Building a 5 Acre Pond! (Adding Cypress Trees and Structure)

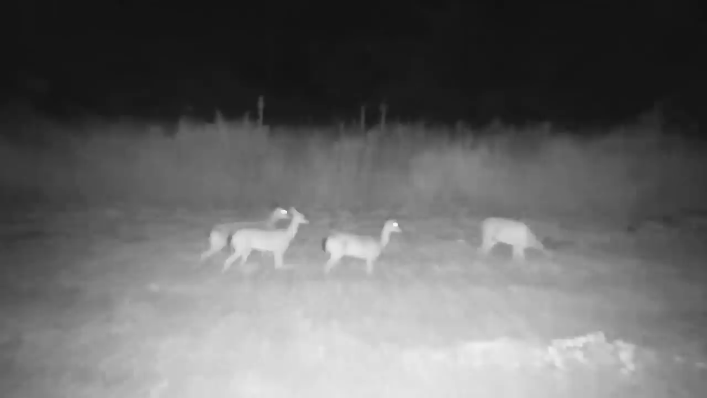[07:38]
But I think we've actually got a pack of coyotes and usually that is one male,
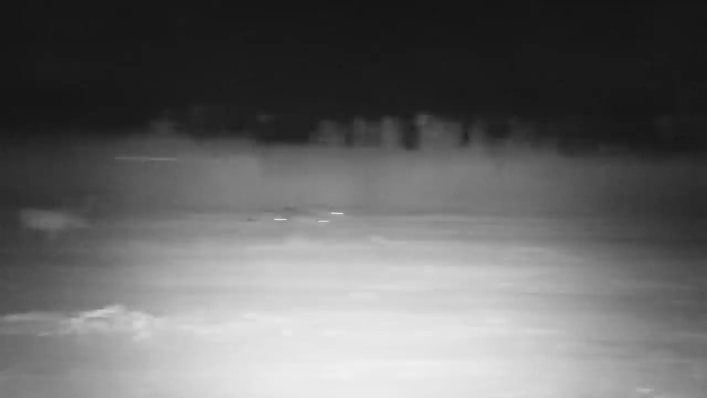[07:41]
one female, and their pups.
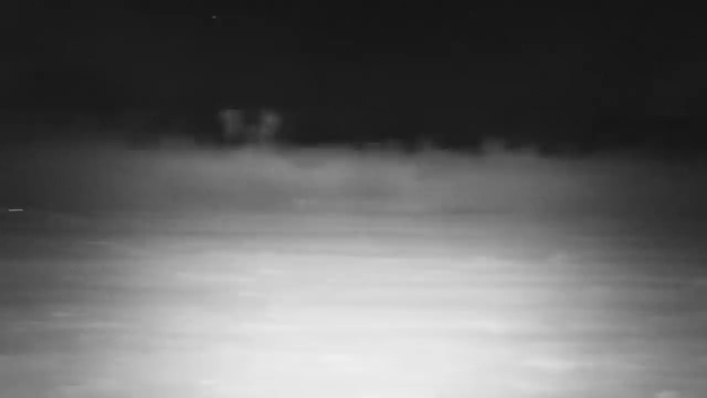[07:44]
And it does look like a couple of these are smaller. But it is really cool to watch their behavior.